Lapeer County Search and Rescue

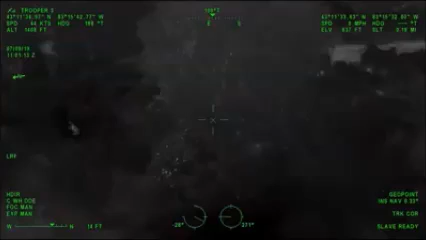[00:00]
There's kind of a mowed-out path running to the north. There's a large tree just into the wooded area there. It's underneath that tree. It looks like it's almost leaning up against a tree. Okay, I'll relay it. Sorry, I don't have service. If you could give Mom a TX and see if she's heard from Tamara at all or no whereabouts. So if search and rescue is a radio,
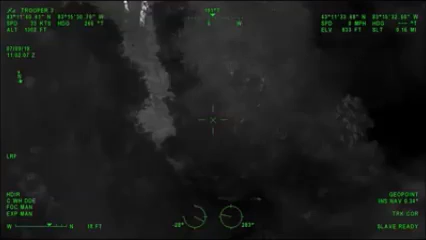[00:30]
it's going to be straight ahead, your left-hand side, the biggest tree you can see within your next 25 feet.